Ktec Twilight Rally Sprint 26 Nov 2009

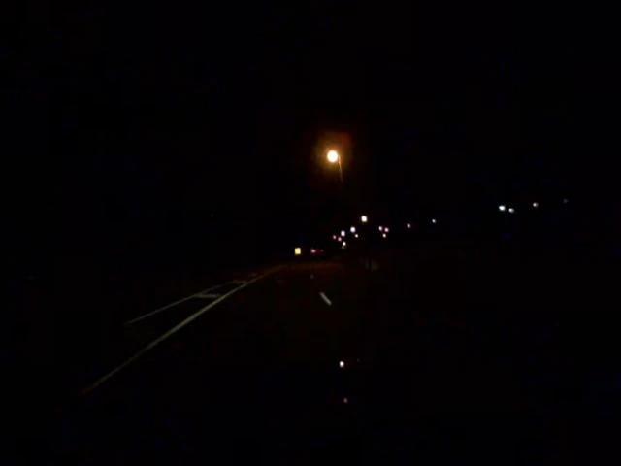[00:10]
Okay, first call will be 80, slight left, keep right. Mm-hmm. 10, 9, 8, 7, 6, 5, 4, 3, 2, 1, go. 80, slight left, keep right. 50, tighten 3 right. Into 3 left.
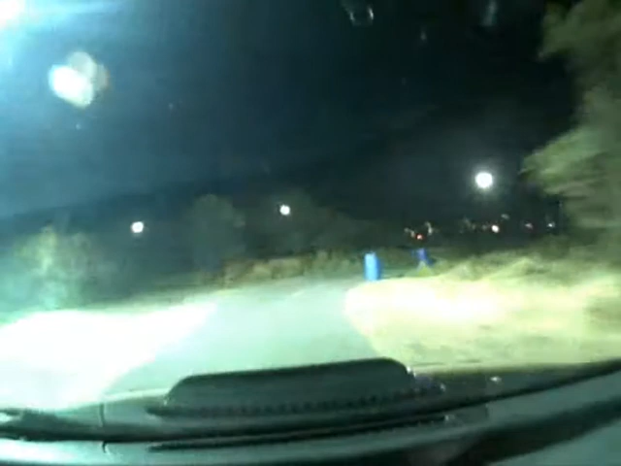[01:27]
Caution, hairpin left, into 5 right,